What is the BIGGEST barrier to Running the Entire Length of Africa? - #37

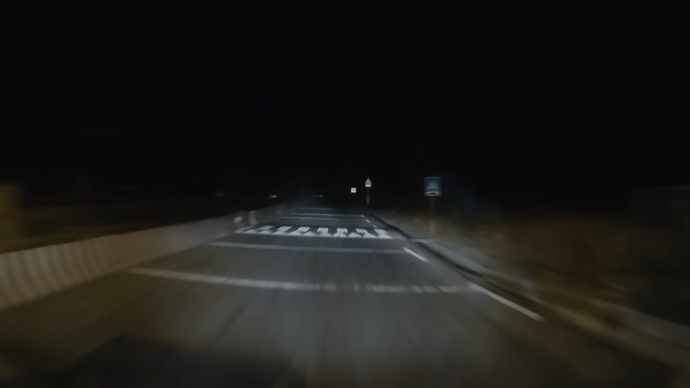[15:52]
I drove for a long 2 hours,
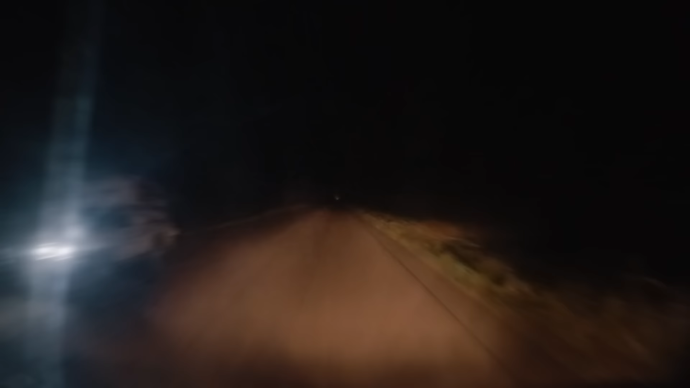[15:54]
squinting out of our scratched up plastic windscreen to a makeshift campsite near the start line and collapsed into bed.